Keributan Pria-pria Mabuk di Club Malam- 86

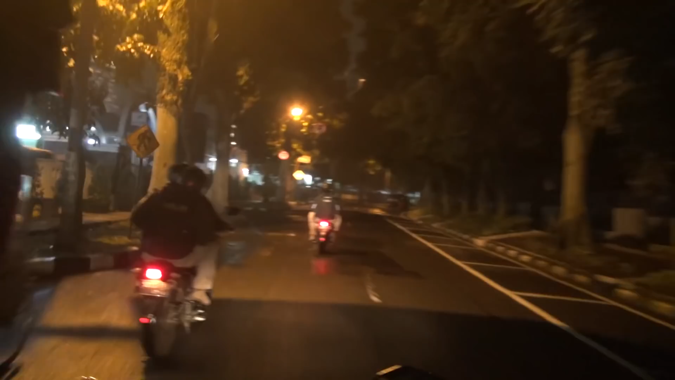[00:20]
Malam ini kami tim Prabu Polrestabes Bandung melakukan patroli untuk mengantisipasi tindak kejahatan dan tindak premanisme di wilayah Kota Bandung. Turun dulu. Suami ini apa, Mbak?
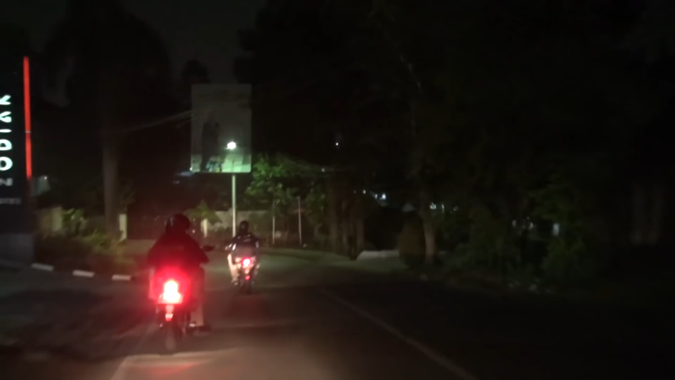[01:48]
Patroli pun kami lanjutkan ke arah Jalan Cibogo.